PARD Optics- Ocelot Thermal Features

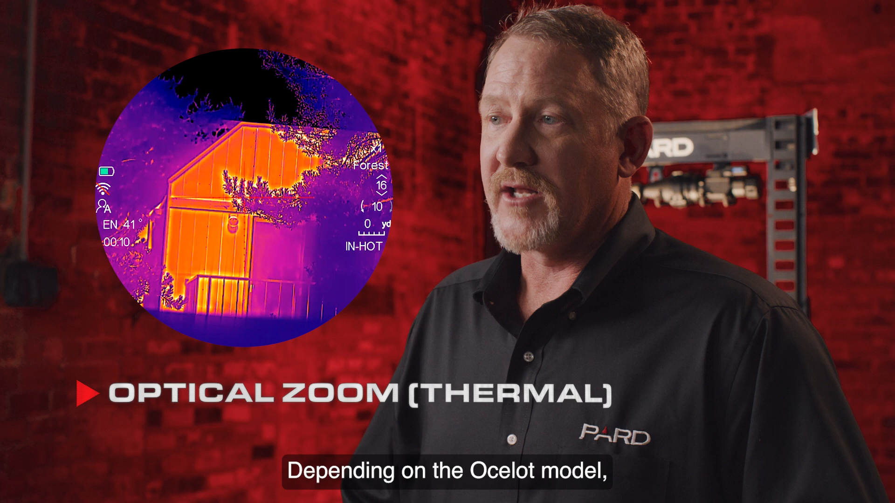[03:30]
Depending on the Ocelot model, base optical magnifications range between 2.3x and 3.3x. Digital zoom.
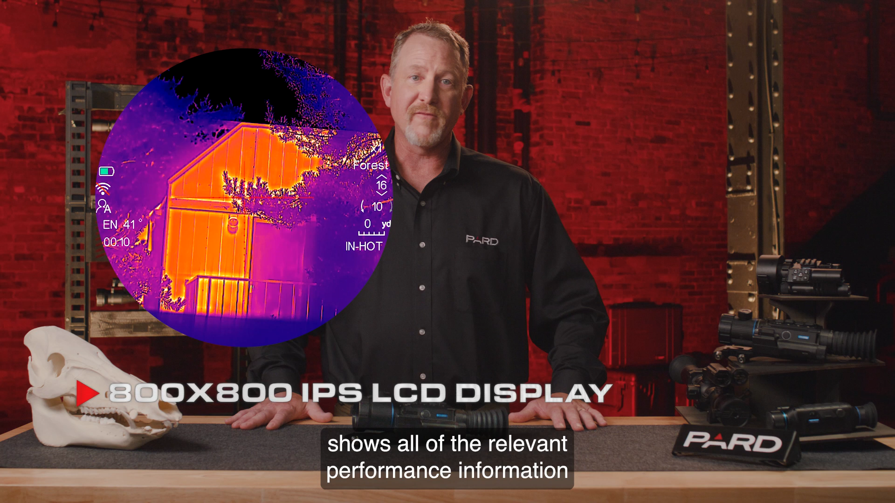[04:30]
The Ocelot display format shows all of the relevant performance information on the outer circumference of the scope display window.
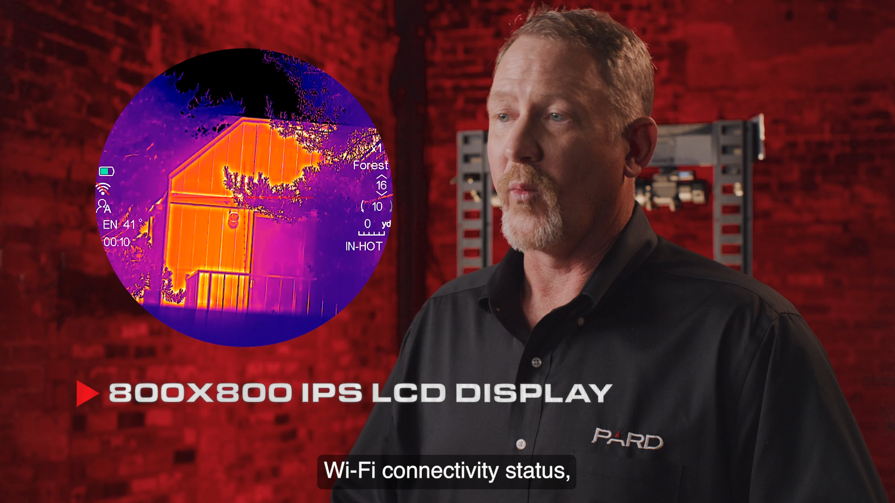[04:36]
You can view battery life, Wi-Fi connectivity status, compass direction, magnification level, scene mode, image mode, reticle style, and target distance.
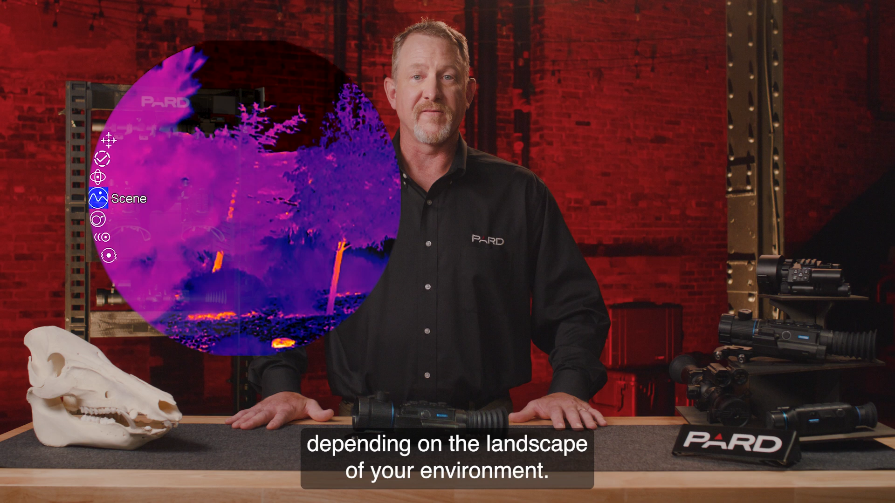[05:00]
This is a feature not commonly found in most of our competitors' products.
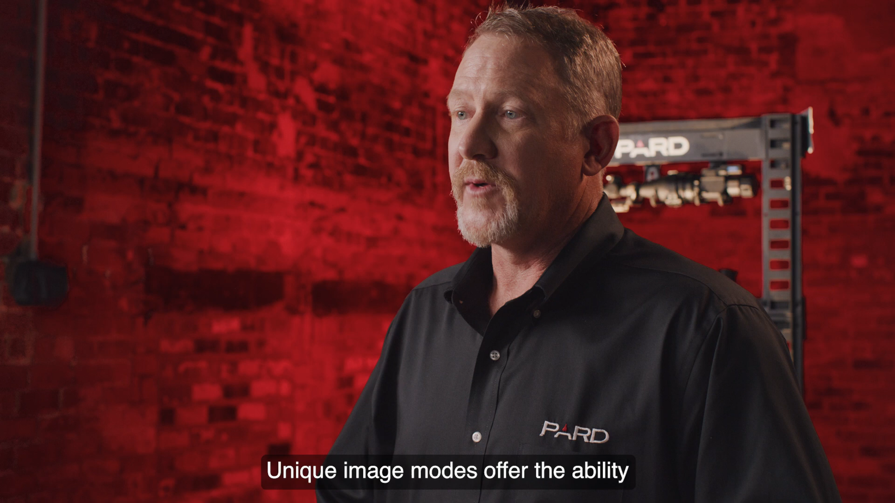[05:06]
Unique image modes offer the ability to clearly define and highlight your target. Pard offers white hot, black hot,
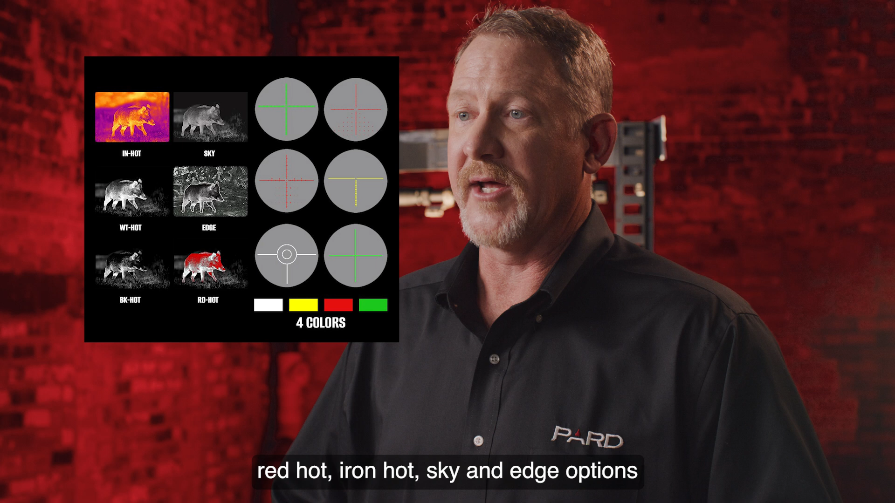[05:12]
red hot, iron hot, sky, and edge options to meet your individual needs. The Ocelot family of scopes also include four individual reticle colors based on your user preference.
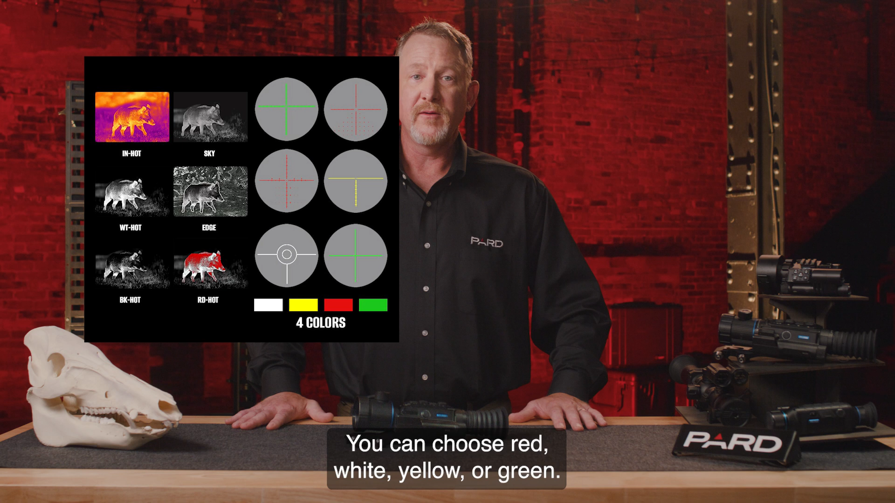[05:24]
You can choose red, white, yellow, or green. These can be paired with any of the six individual built-in reticle styles.
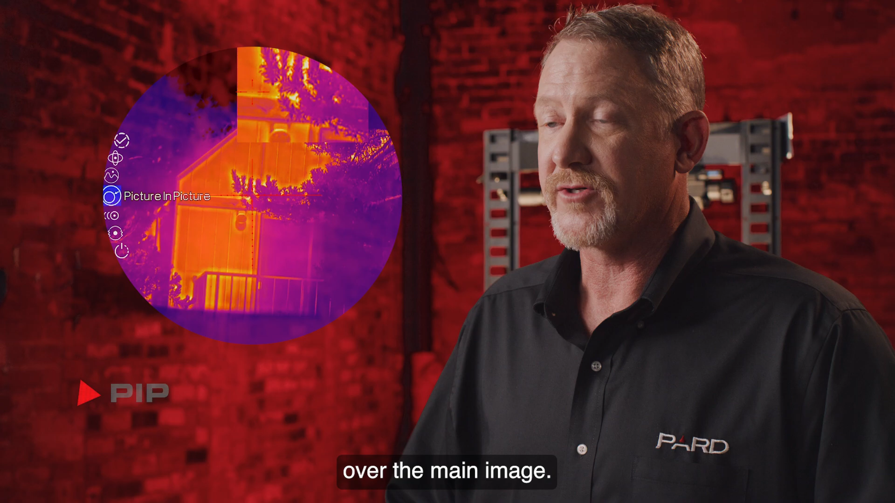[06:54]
Built-in compass. The built-in digital compass helps you know exactly what direction you're looking when viewing your target.
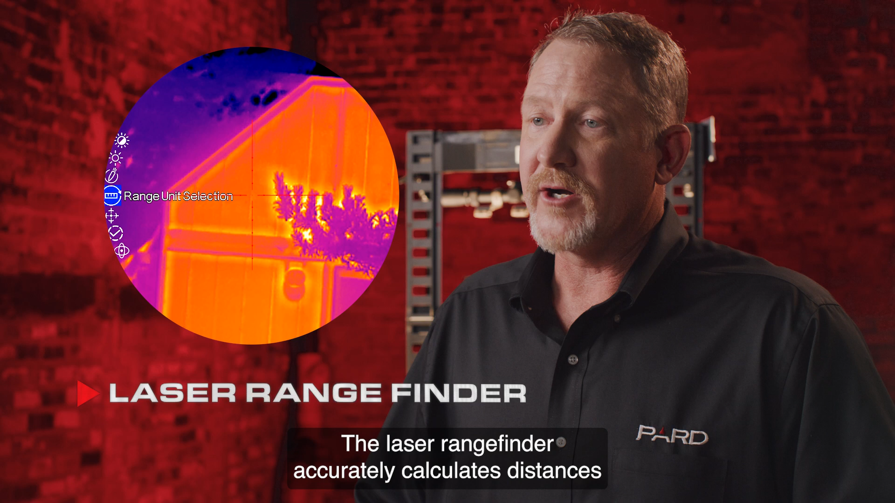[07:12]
The laser rangefinder accurately calculates distances up to 1200 yards. This is not a stadiometric rangefinder like many other brands offer, but a true laser rangefinder.
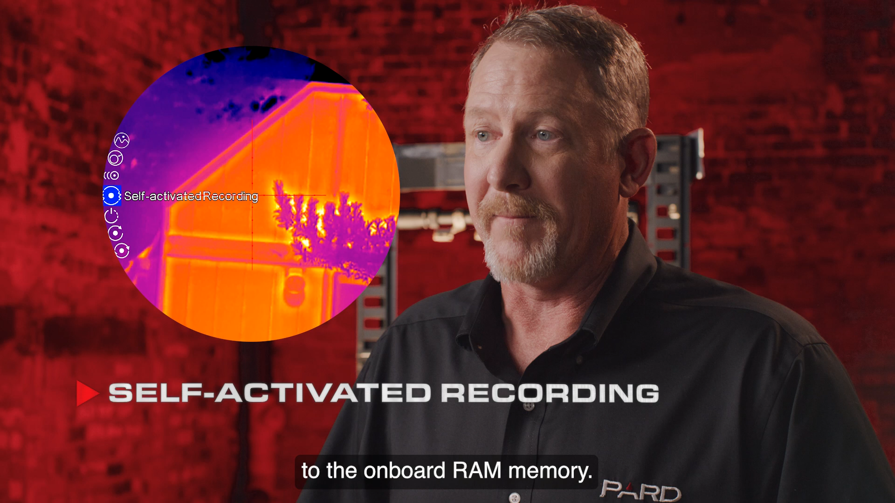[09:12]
The instant the scope detects shot recoil, that 20-second loop is dumped onto the removable SD card for future viewing.